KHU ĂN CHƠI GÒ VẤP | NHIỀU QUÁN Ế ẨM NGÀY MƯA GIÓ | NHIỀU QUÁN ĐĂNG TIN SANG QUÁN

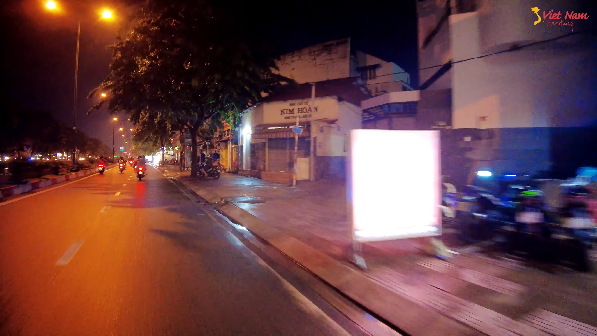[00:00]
Quán này không thấy khách luôn Trời ơi Kinh doanh vậy mà không có bàn nào luôn Thua luôn Ở Gòi Dắp mà là ăn nhậu Trời ơi quán không có khách luôn
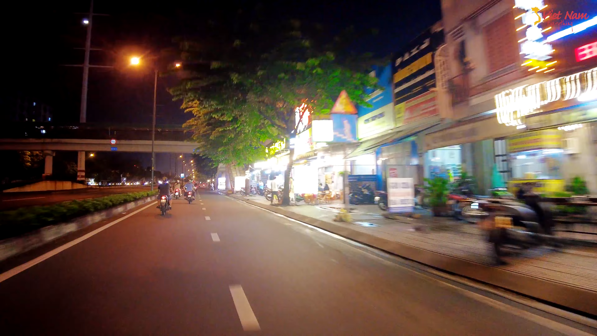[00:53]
Rồi có gì đặc biệt hay không Tập vô anh em Tập vô Đi qua Phạm Văn Đồng Nhậu về đêm Nhiều quán trên này Thì bắn teo Hình như là mấy cái quán đó gần gần nhau Dễ có khách hơn Một quán chơi bơi rất là khó có khách Ở bán này cũng vắng vắng Ở đây sắp tới có một cái
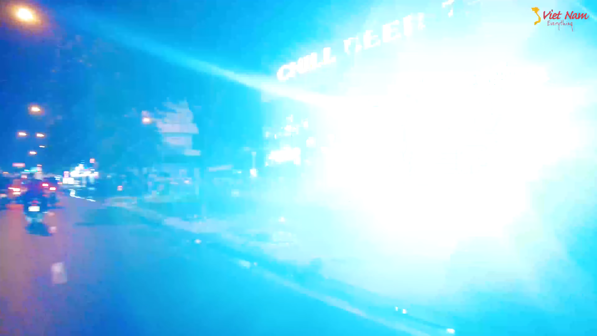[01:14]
group Ba group nè Ba group nè Trời ơi
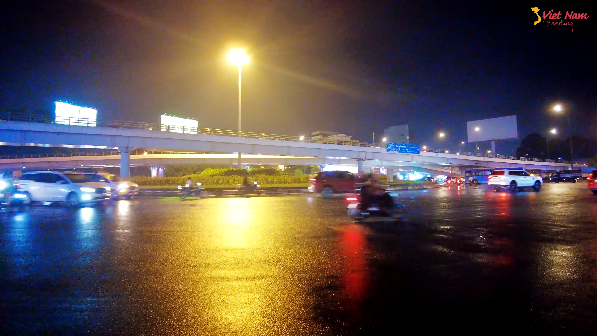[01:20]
Ngọc nhịp chưa Quá đẹp luôn anh chị ơi Quá đẹp Dạ kênh mọi thứ về Việt Nam xin chào cô chú anh chị và các bạn nha Chúc cô chú anh chị và các bạn luôn luôn dò dào sức khỏe Thì hôm nay em sẽ thực hiện một cái video lúc này cũng là gần 10 giờ đêm à 10 giờ đêm thì hồi chiều giờ mưa cũng rất là nhiều Bây giờ ngớt mưa thì em sẽ thực hiện video lúc 10 giờ đêm để xem cung đường ăn chơi Tại quận Ngò Giáp có đông đút hơn
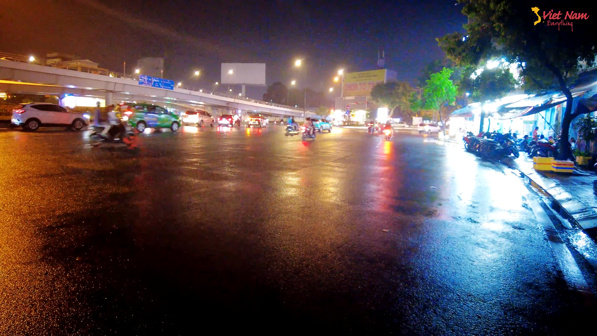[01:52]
Có đi nhậu đông hay không Đó là cung đường Phạm Văn Đồng nha cô chú anh chị Phạm Văn Đồng Để chúng ta cập nhật tình hình Xem đường Phạm Văn Đồng có nhậu nhịp hay không Vào buổi 10 giờ đêm sau những cơn mưa Gọi là ăn nhậu những ngày mưa sẽ như thế nào
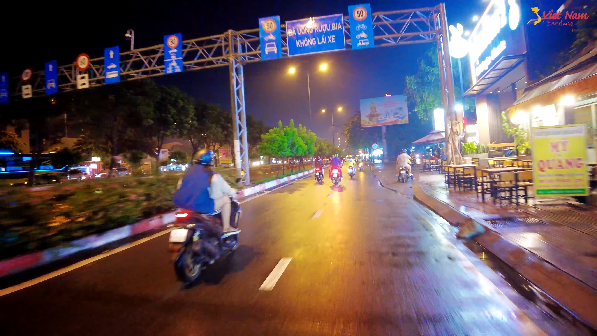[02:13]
Chúng ta sẽ rẽ phải vào cung đường Phạm Văn Đồng Đường Phạm Văn Đồng rất là to Bên trong cái mấy làng xe ô tô là bên ngoài có 2 làng xe dành cho xe máy chạy Giờ tan tầm hay giờ cao điểm xe máy mới được chạy bên trong nha anh chị Thì chúng ta sẽ xem các hàng quán ăn nhậu vào những ngày mưa Tại tung tâm ăn chơi quận Ngò Giáp như thế nào nha anh chị
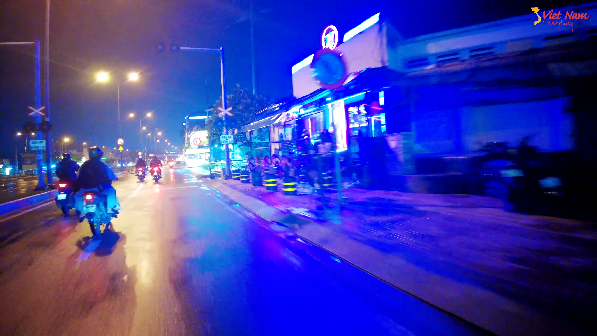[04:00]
Khu này cũng nhẹt nhẹt Khu Ba Búp Có quán thì không được 1,2 bàn
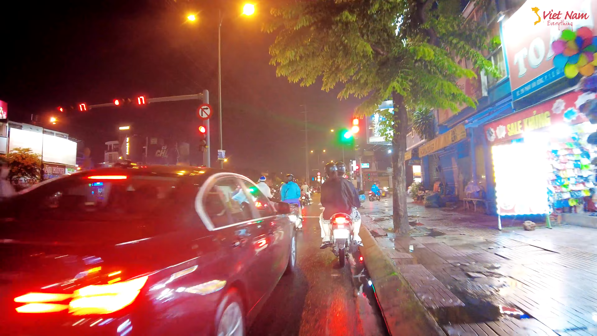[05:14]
Đây là giao lộ giữa đường Lê Quân Định Và đường Lê Quân Định với đường Phạm Văn Đồng nha anh chị
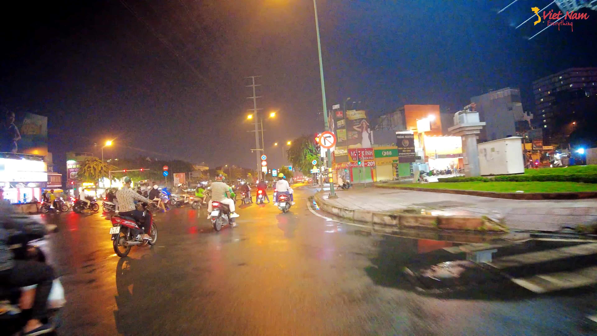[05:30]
Em cũng chạy vào vào cập nhật tình hình Đến gọi đến cầu chú anh chị nha Giao lộ với Lê Quân Định Bán nhậu mọi nhạc sắp xinh sắp xinh Nhiều quán bán teo Không có khách luôn
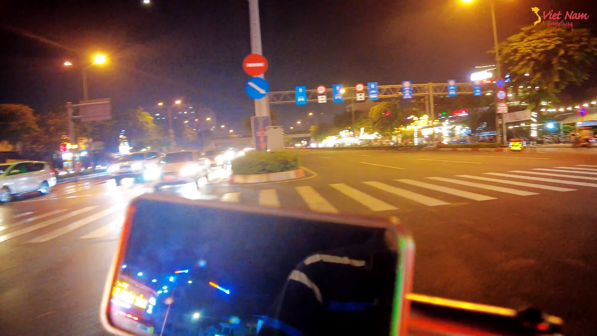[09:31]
xe ra qua mấy cái đường này cũng rất là nguy hiểm nha anh chị mua bia mua bia cập nhật đến chị tình hình nha y một giải luôn, y một giải ăn nhậu luôn tắp vô anh em tắp vô đi qua Phạm Văn Động nhậu về đêm nhiều quán trên này thì bắn teo
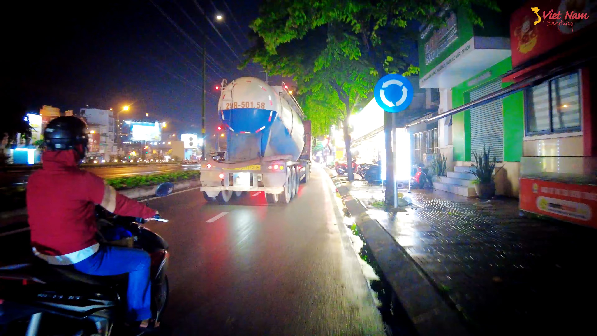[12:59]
ngày chạy gần mấy cái xe to to quán xã hàng quán hàng quán bán kinh doanh muôn bán vào bàn đêm tại khu vực trốn ăn chơi quận Vò Dắp đường Phạm Văn Đồng lúc này 10 giờ 15 mà 10 giờ 15 buổi tối nha anh chị cập nhật tình hình gửi đến anh chị ở đây thì cảm nhận à à à à quay lại cái giao lộ giữa Lê Quân Định
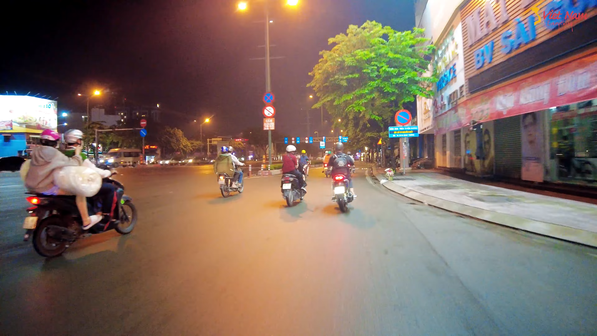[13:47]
học công nghiệp TP.HCM đại thắng đường Phạm Văn Đồng giao lộ giữa Phạm Văn Đồng và Lê Quân Định ha ở bên này không nhộn dịp bằng cái phút bên bên kia anh chị em đừng bên này không nhộn dịp Bằng à à à à à ừ ừ ừ